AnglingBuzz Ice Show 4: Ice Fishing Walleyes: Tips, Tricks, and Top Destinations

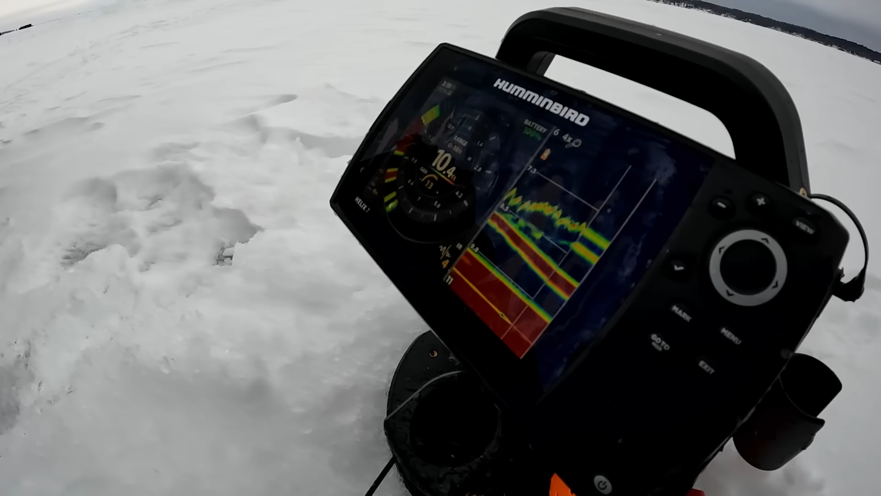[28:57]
and it becomes really important to learn how to read your fish finder and identifying what is a good fish and what are some of the smaller fish,
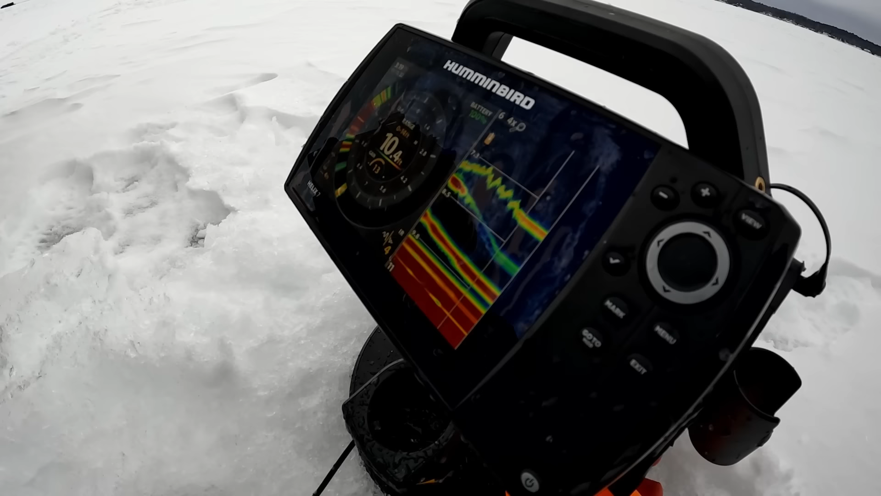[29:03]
and when you're getting pecked a lot by smaller fish, too, you don't want to be setting the hook on every fish that bites.
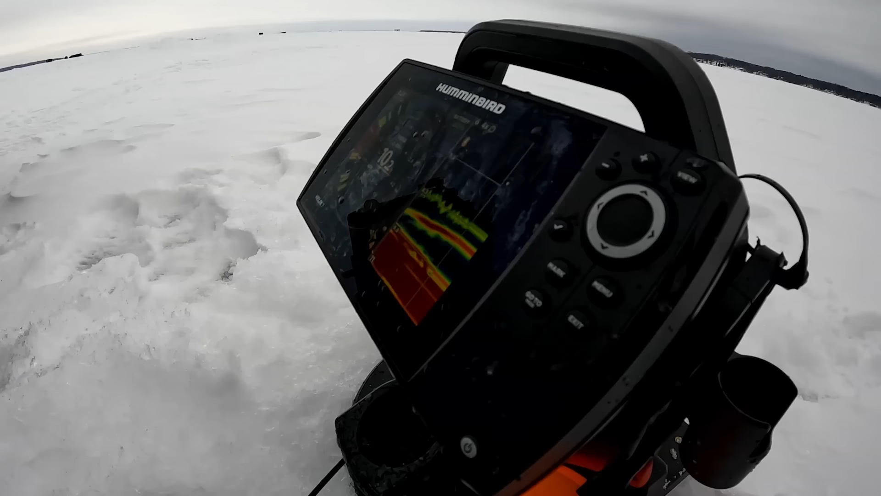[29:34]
So I'll see kind of the big group of fish,
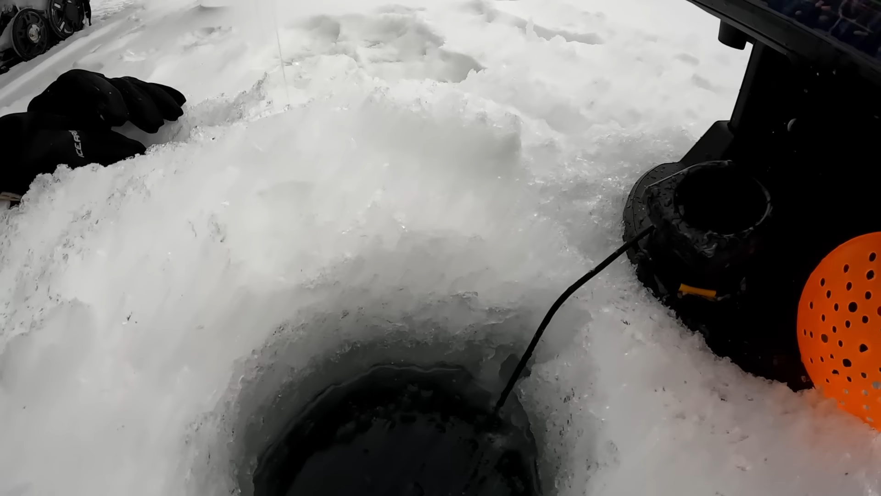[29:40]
there's a decent one down there, and then, it's not as big as I thought, but if there's a lot of, like what I mean gaps, if you see a bunch of gaps in between the marks, you know that they're smaller fish,
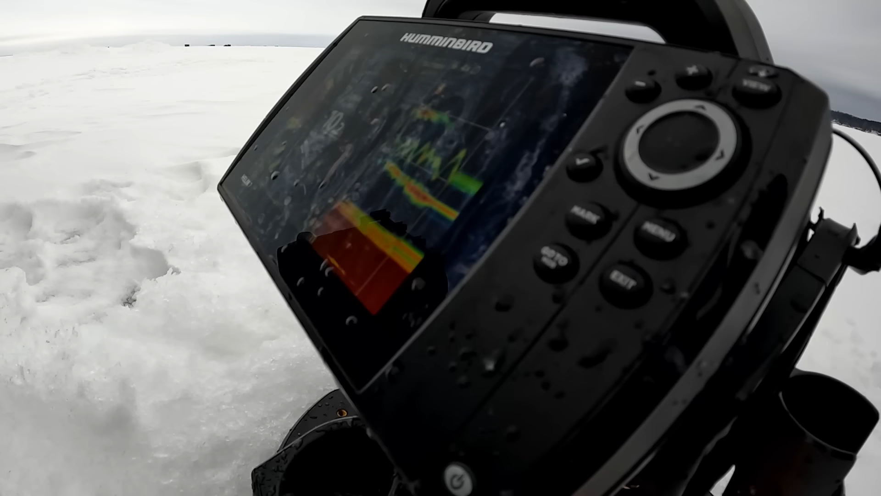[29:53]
but if you see that single thick return without any gaps in it, you can identify that, okay, there's a bigger fish, or it's just a stronger signal within the group, you know that it's a larger, larger perch, and those are the ones you want to be targeting.
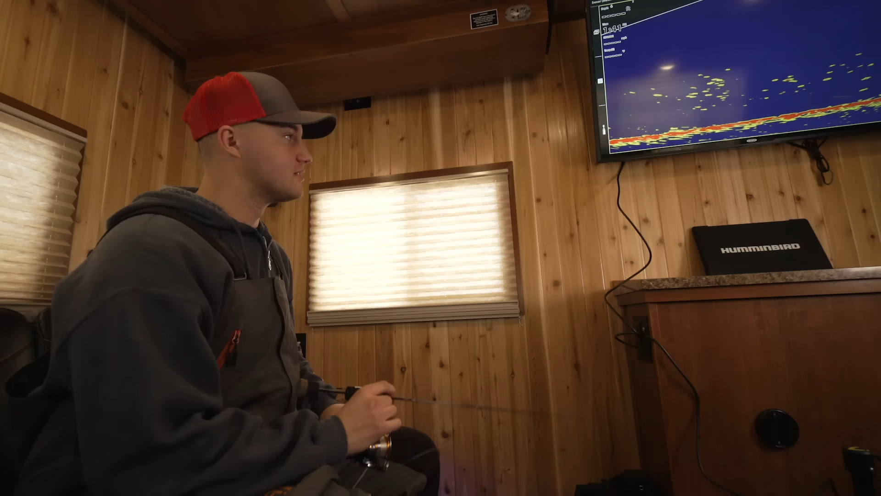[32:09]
We've got the Mega Live on the big screen. You've got a camera down there, and the thing is just absolutely stuffed full of perch.
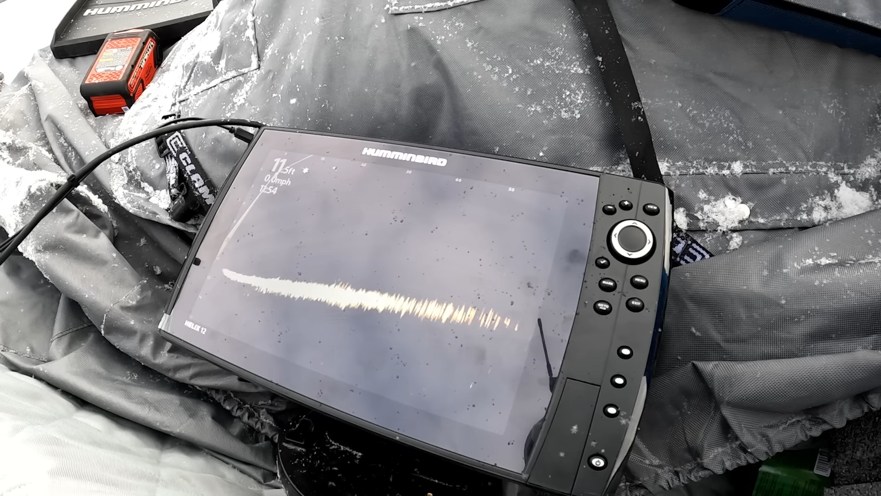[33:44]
about 35 feet away, there's probably a great big school of perch or shiners right out here.
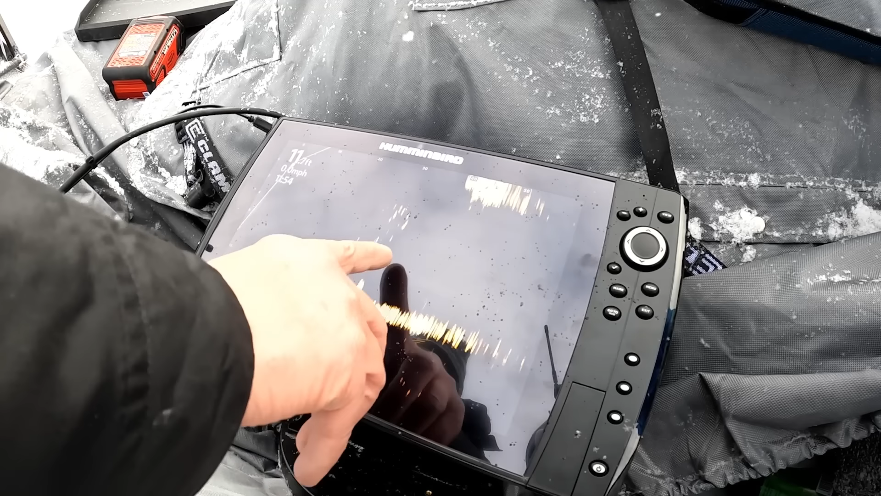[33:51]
And then we're feeding some intermittent, bigger fish blips off the bottom. But you can look at this right here, and it's quite interesting that there is bait here.
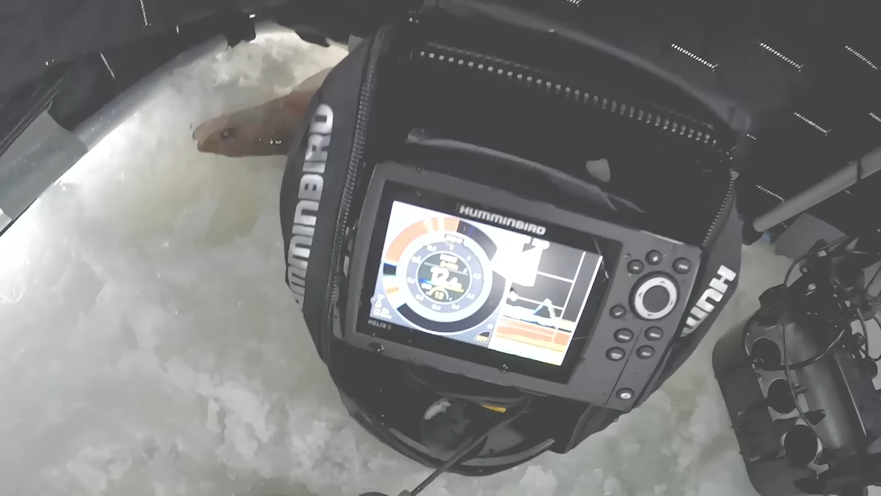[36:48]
He's staring at the minnow. Oh, there he comes from right there.
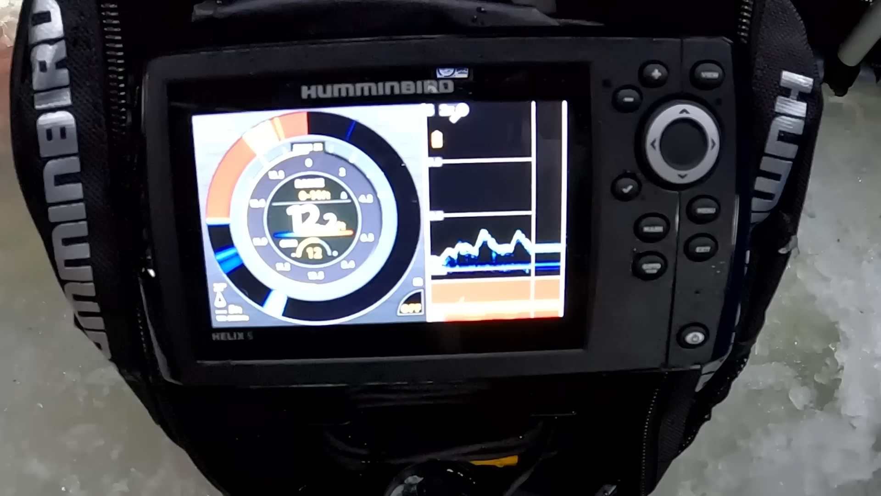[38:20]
I can actually see that bait flicker even though it's two foot away from one of my sonar. Transducers go down the hole.
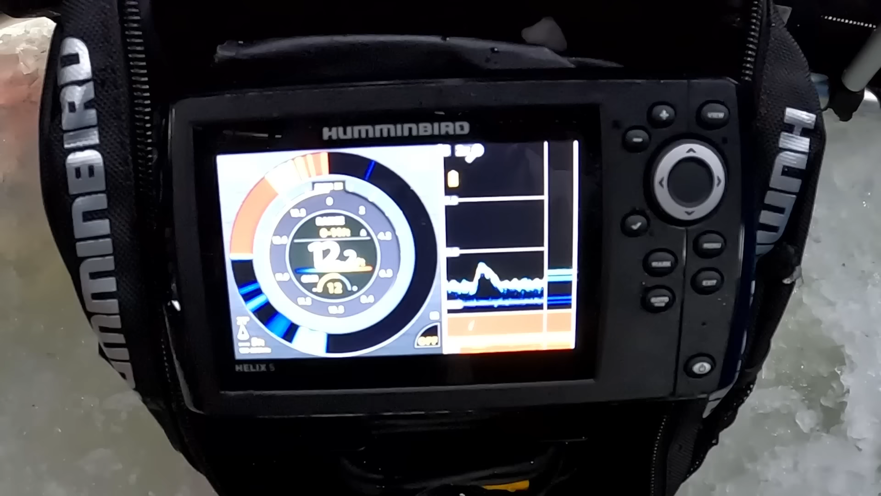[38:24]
So what I did, I let it sit there and he did not hit that. I lifted it above him like a foot and a half and started jigging more aggressively.
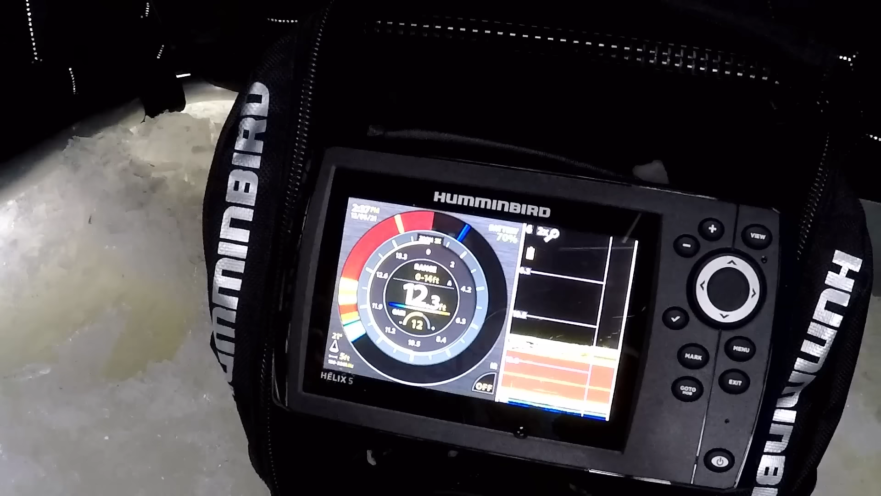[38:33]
And that fish just rushed over and engulfed the bait. So that's the one thing about having this dead stick that might be, if they're a little off, they might come up and hit that.